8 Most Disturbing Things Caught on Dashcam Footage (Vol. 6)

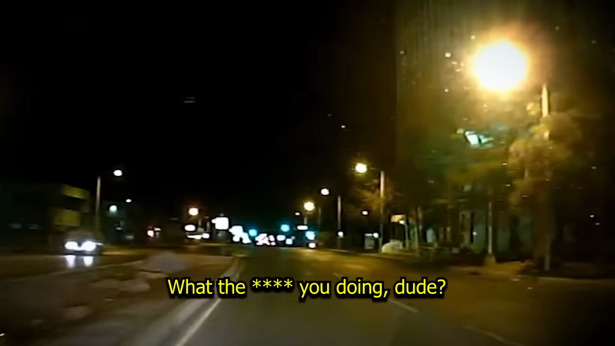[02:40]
At one point during the chase, the attackers throw an unidentified object at Julio's car in an effort to get him to stop. This is when he decides to call 911 for help. 911. 911. Hey man. 911 emergency.
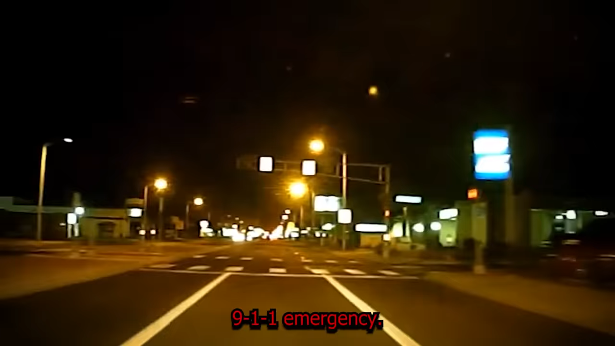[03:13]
Hey, there's a car following me. He's throwing s*** at me. I'm on Lomas and on Lomas going eastbound and he's, I don't know what he's doing, man. Hey, Lomas and what's the closest car you're feeling? Right now, San Pedro. It's a red light.
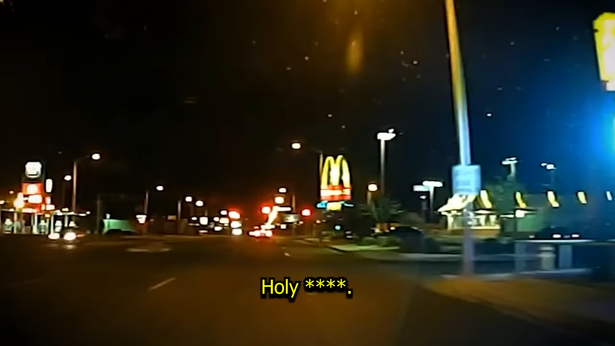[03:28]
Holy s***.
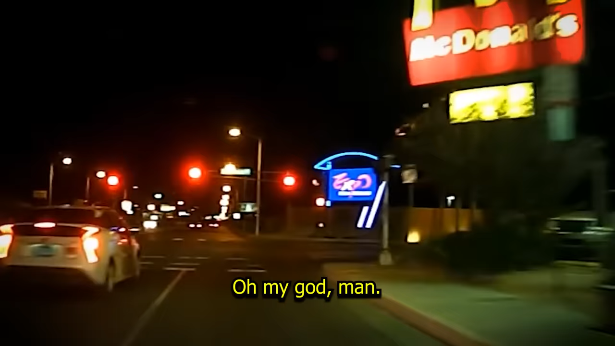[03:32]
Are they still pointing? They're just right behind me. I don't know what they're doing, man. Although the 911 operator was probably dispatching units as they spoke, it would have probably taken the officers at least a few minutes to arrive, which would have been extremely dangerous for Julio. Luckily, as he's on the phone with the dispatcher, he spots a cop car stopped at a traffic light and pleads for help. They're right behind me. I think.
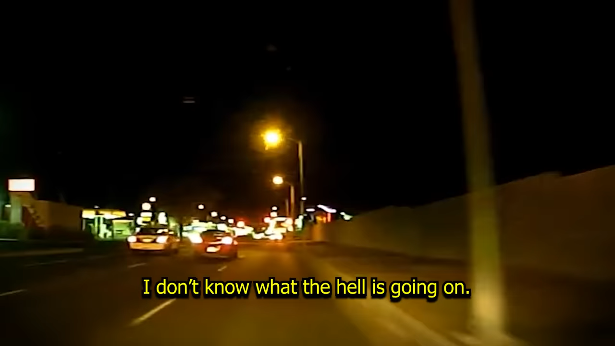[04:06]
I don't know what the hell is going on. Oh, there's a cop right next to me. This guy right behind me. Hold on. Hey, this guy right here. Are you still there?
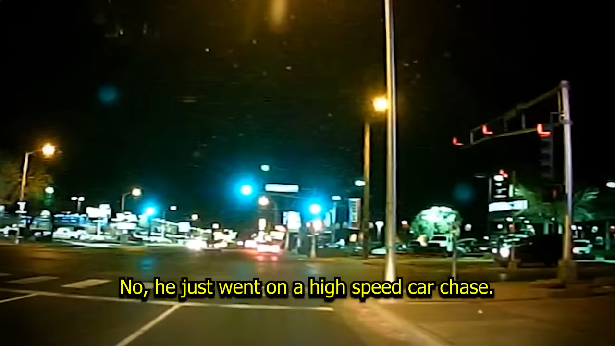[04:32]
No, he just he just went on the high-speed car chase.
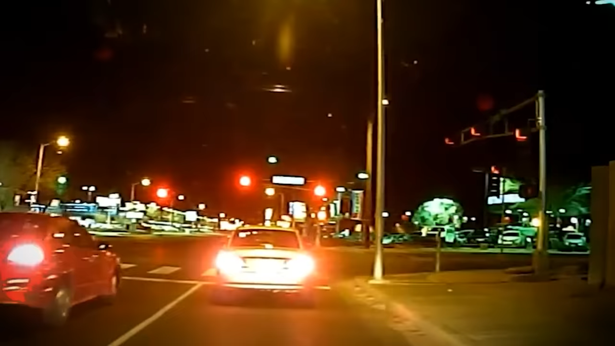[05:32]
Because neither the cop nor Julio could get the red Chrysler's license played, the Albuquerque Police Department couldn't pursue the matter any further, meaning that the suspect probably continued preying on other victims on the road.
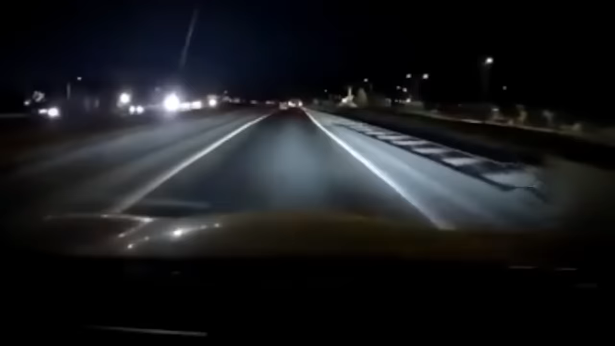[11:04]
In the footage that was captured by the driver's dash cam, the white car in front can be seen braking more than is necessary and moving a little suspiciously down the road that leads up to a tunnel. The driver with the dash cam keeps his distance as the white car comes to a complete stop, and this is where things get interesting.
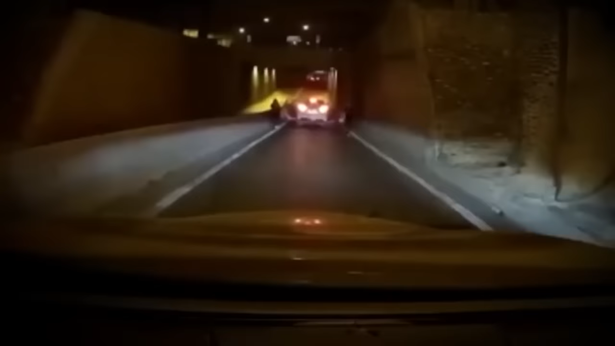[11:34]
As soon as the white car stops, at least four suspects jump out and start running towards the driver's car in what we can assume to be a carjacking attempt.
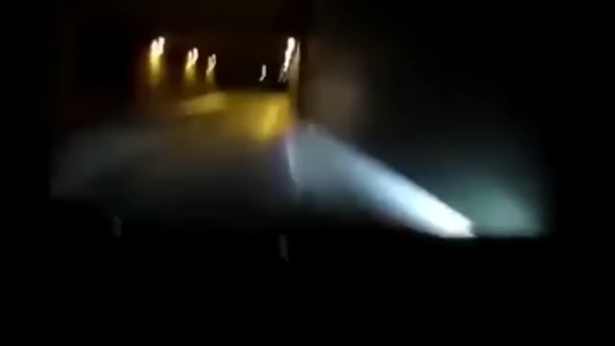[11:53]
Having sensed that something was wrong from the start, the driver reacts in a split second and accelerates quickly.
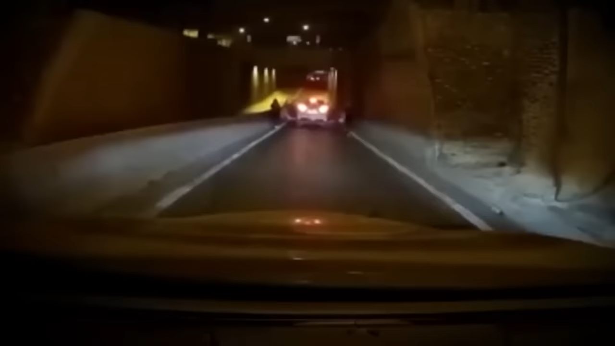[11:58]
The attackers have just enough time to move out of the way as the driver rams into the white car and takes off the door as he speeds away.
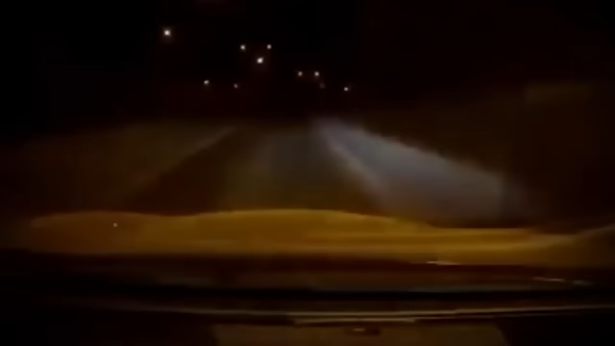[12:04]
One thing that caught many viewers' attention is the fact that the man remained incredibly calm throughout the attempted carjacking. His awareness of the situation and quick thinking ultimately kept him out of harm's way, and based on his behavior, it's very likely that this isn't the first time something like this happened to him. This seems to be echoed by the description that was uploaded to Reddit by the user who posted the video.